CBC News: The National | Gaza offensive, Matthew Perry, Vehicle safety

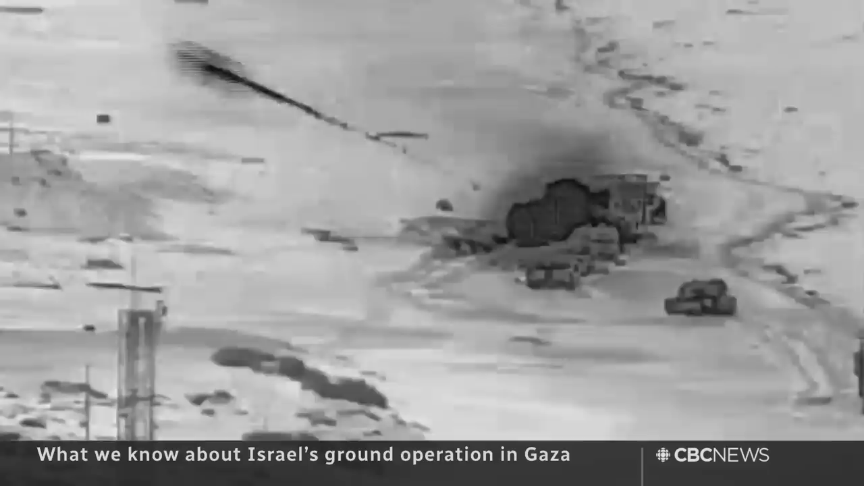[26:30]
The water in the distance suggests at least some Israeli forces are operating near the Mediterranean Sea in northern Gaza, with an unknown number of soldiers advancing on foot.